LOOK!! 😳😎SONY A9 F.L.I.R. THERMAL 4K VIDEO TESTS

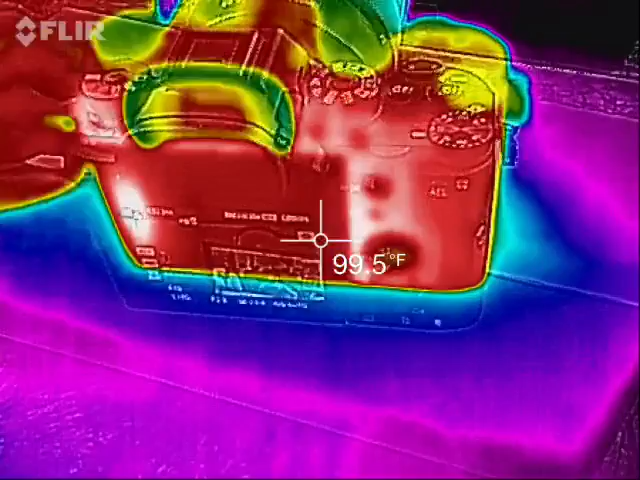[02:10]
On screen: spot 99.5°F
on the sony a9 I know it's only 78 degrees so someone's gonna bitch about that it's only
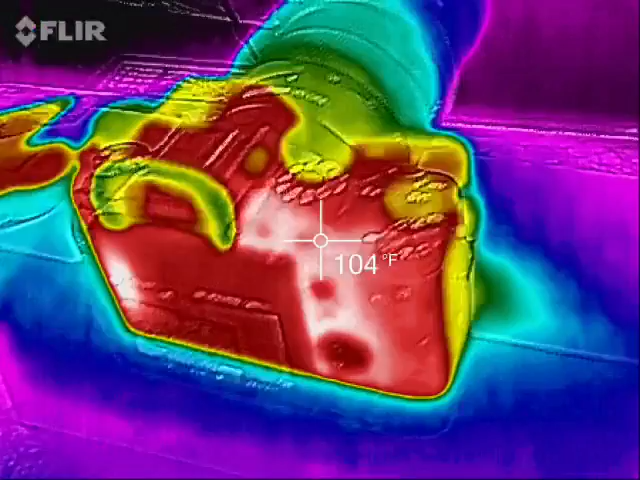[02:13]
On screen: spot 104°F
78 degrees you're not outside in the sun well I know I'm not but I'm running a baseline relative to other cameras I've tested at 4k at the exact same temperature so
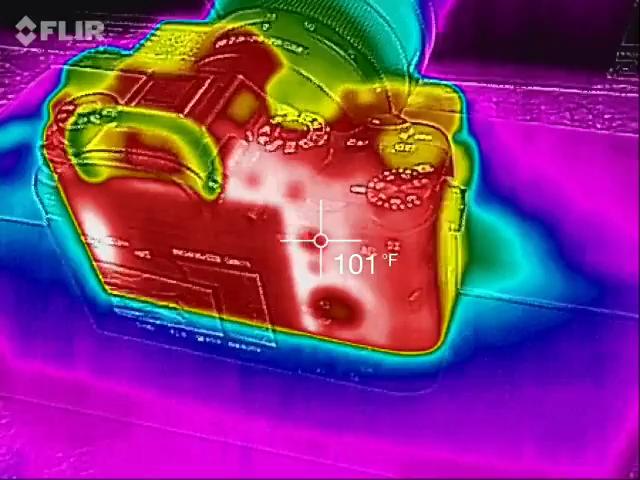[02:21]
On screen: spot 101°F
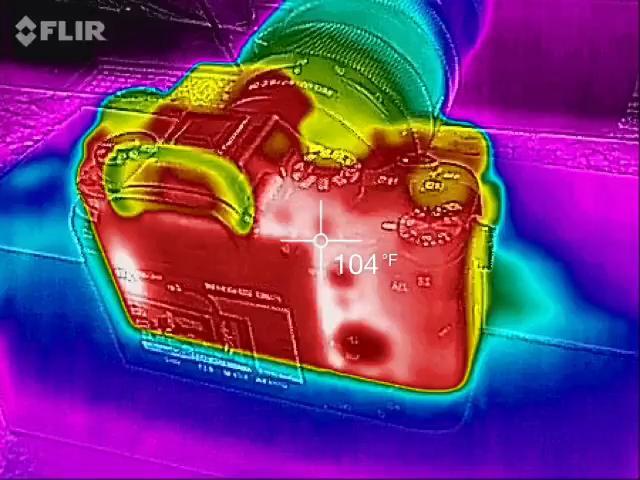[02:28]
On screen: spot 104°F
here we go same same and once again top down view on the a9 2470 g master
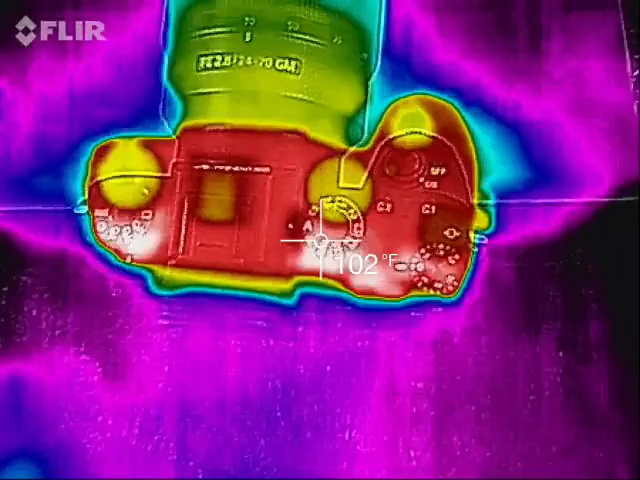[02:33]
On screen: spot 102°F
you actually also see how the heat has migrated
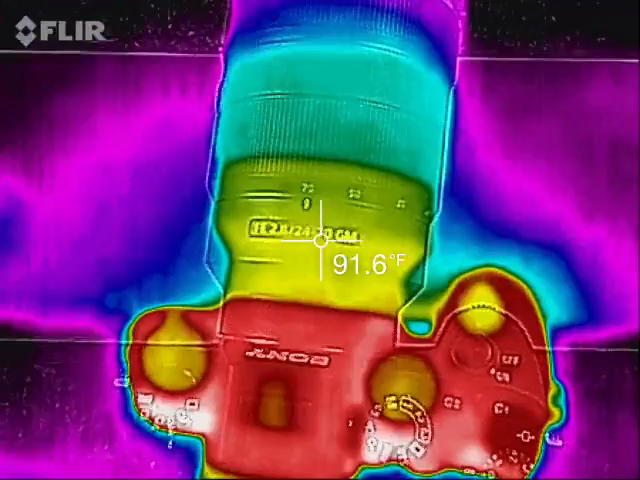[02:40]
On screen: spot 91.6°F
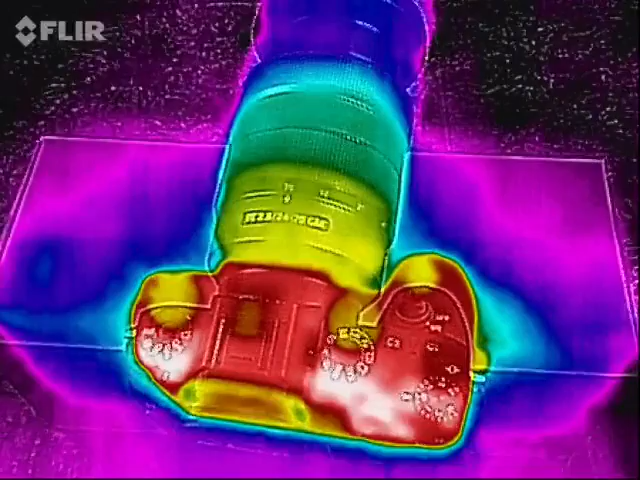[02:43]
you also see the heat as I move the camera the heat on the box it's warmed the box up to about 90 degrees
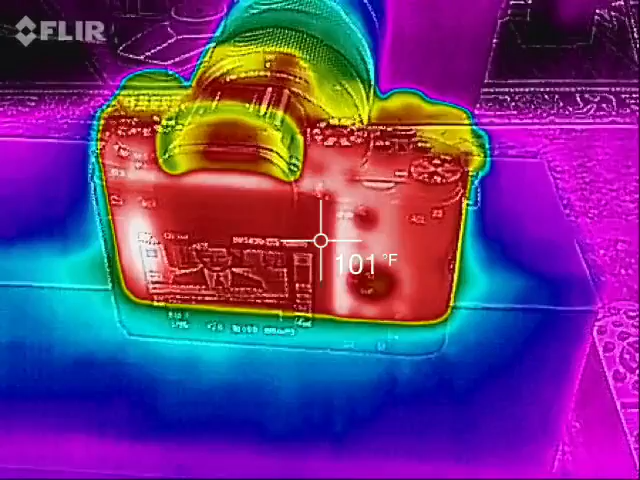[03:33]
On screen: spot 101°F
now you see it in
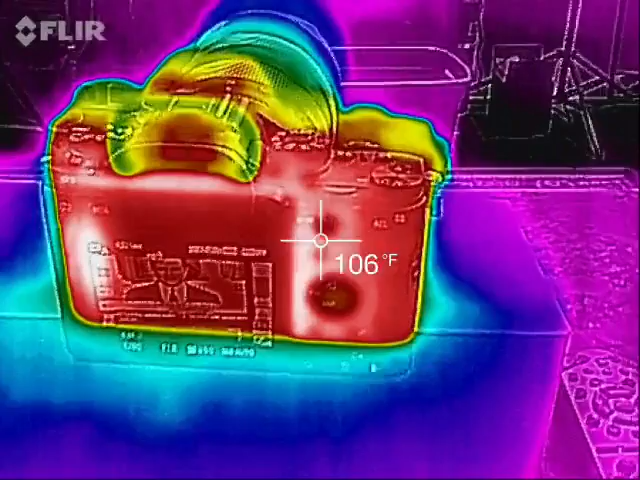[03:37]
On screen: spot 106°F
thermal infrared right now I don't know what more you need to know there we go